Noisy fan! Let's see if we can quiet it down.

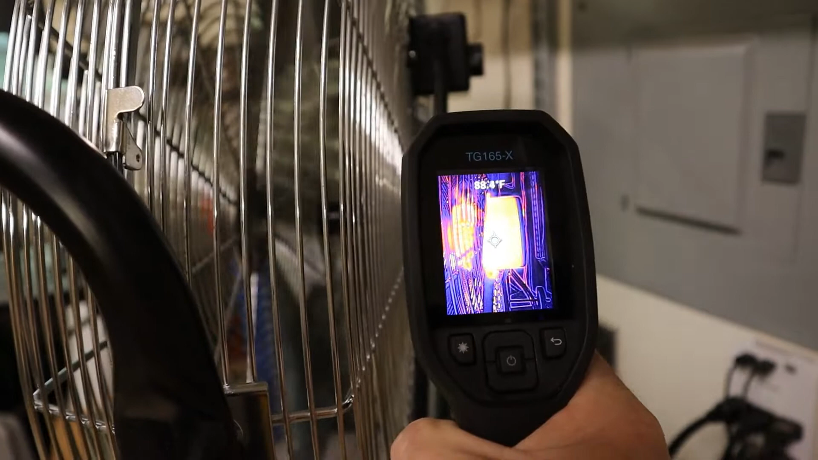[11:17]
I'm trying to find any hot spots. So the hottest I can see is about 135 degrees or so Fahrenheit. I don't know if you guys can see that.
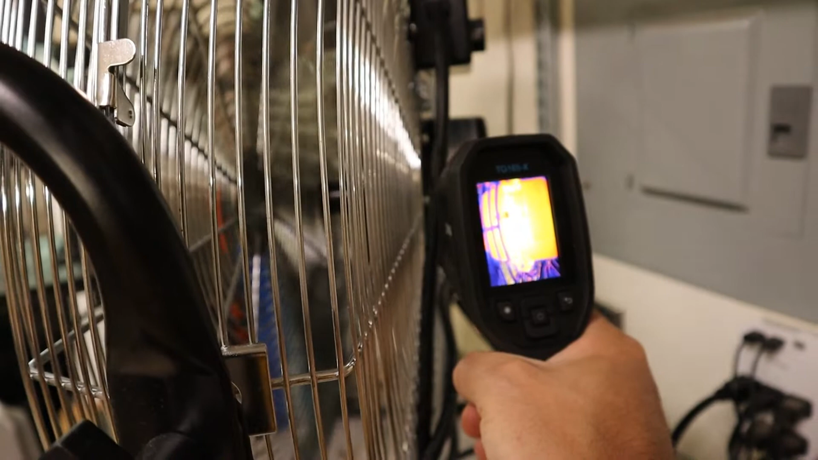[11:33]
And this motor, I looked it up online on Granger's website.
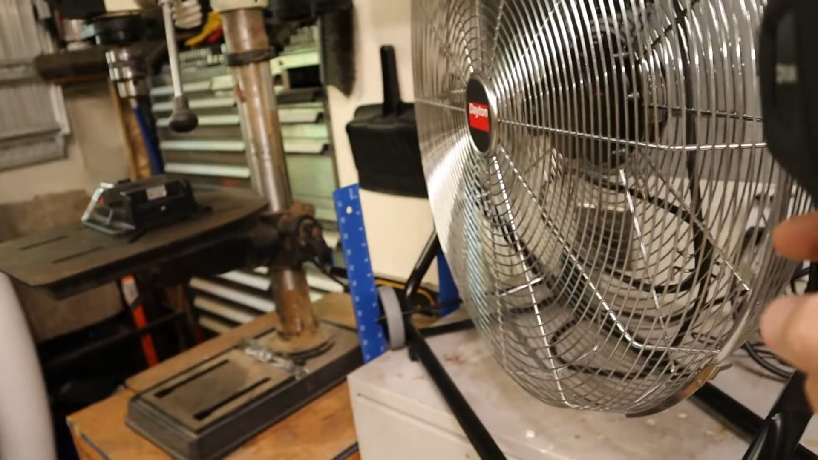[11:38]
It has insulation rated class B, which is a maximum of 130 degrees Celsius, which I think is 260 something Fahrenheit off the top of my head.
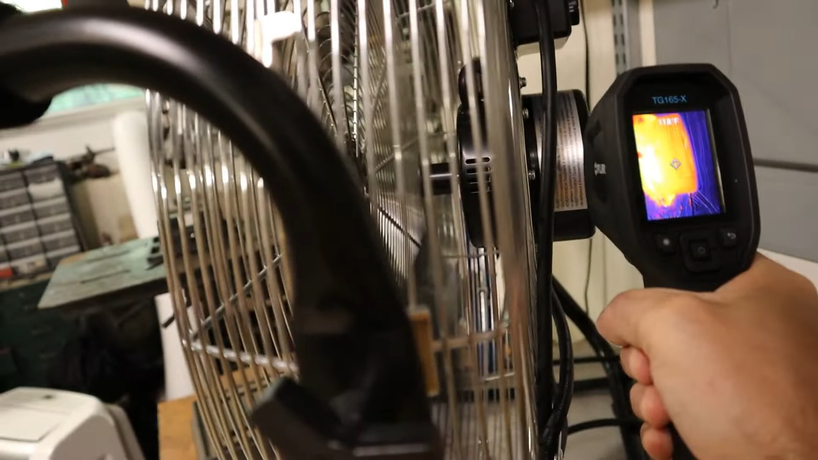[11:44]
So we're well within those limits.
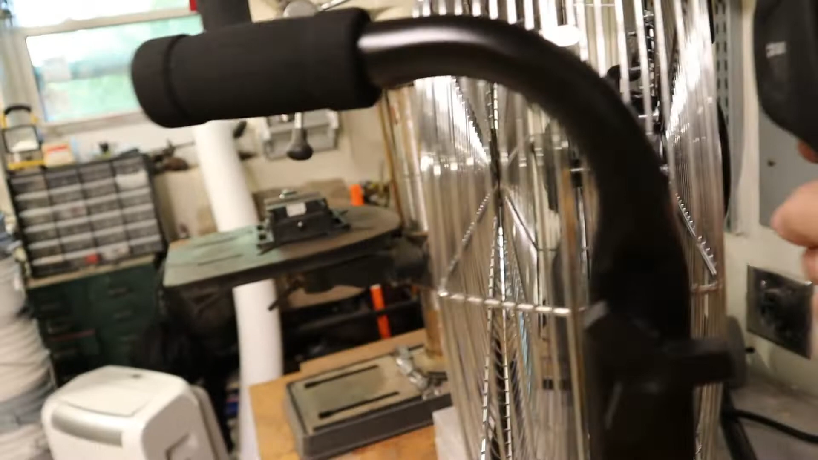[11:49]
So that's low speed. I'm going to crank it up to high and see if the temperature changes very much.
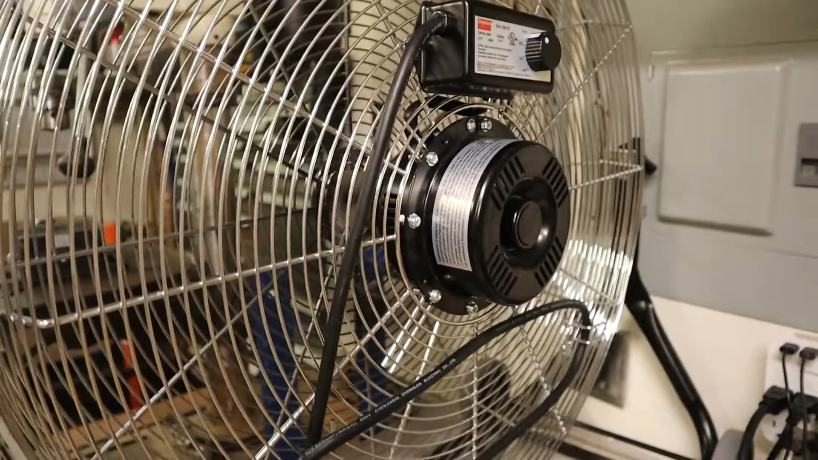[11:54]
The fan's been running on high speed for a few minutes now. I don't see any major changes.
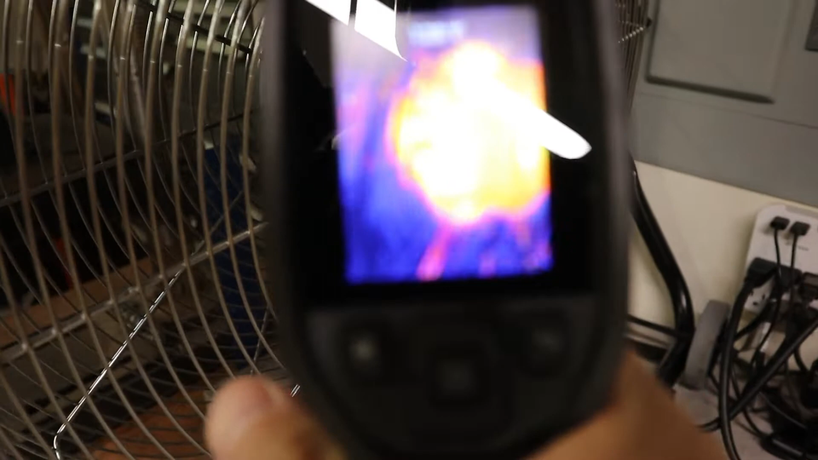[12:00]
Still maxing out, maybe 135, 140.
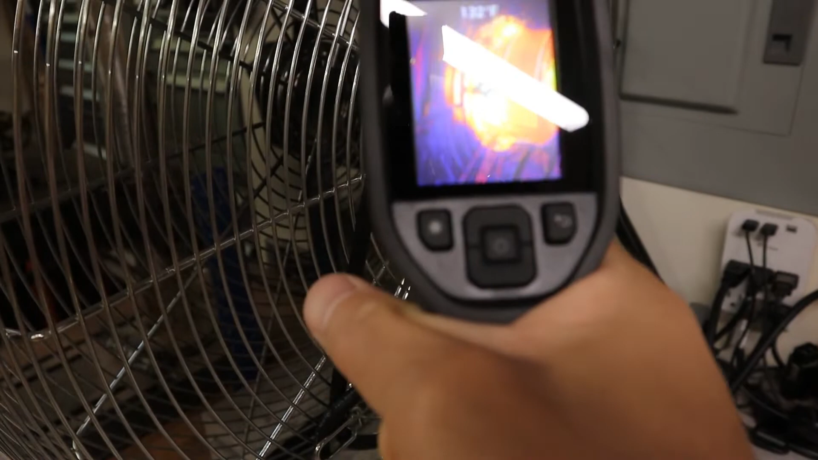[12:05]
We should be safe here, guys.